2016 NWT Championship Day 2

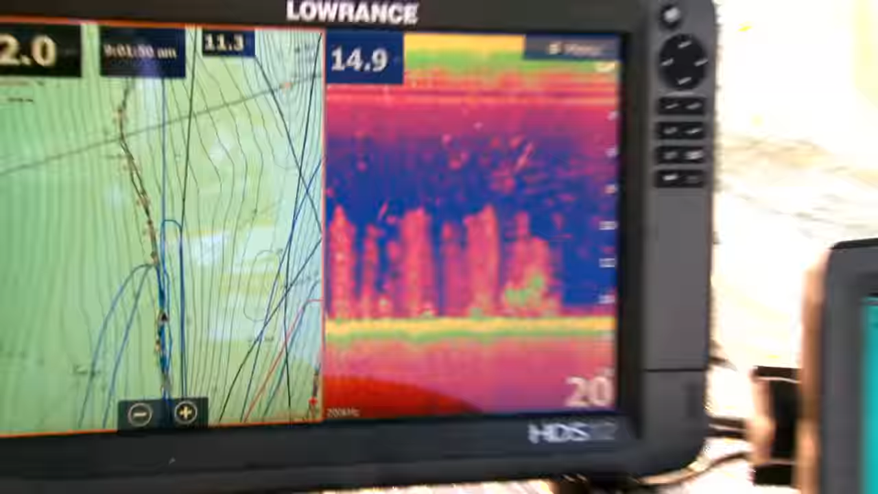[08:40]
If you take a look here, you can see all the trees,
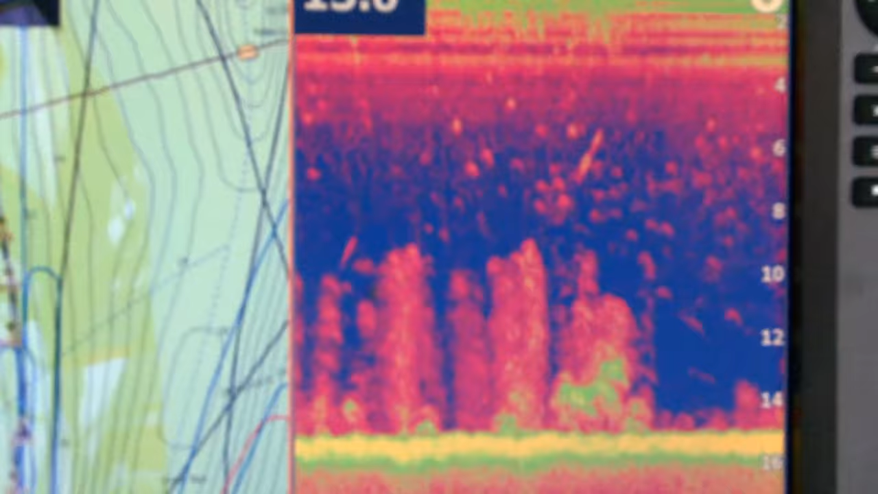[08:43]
the old growth down there before the reservoir was flooded.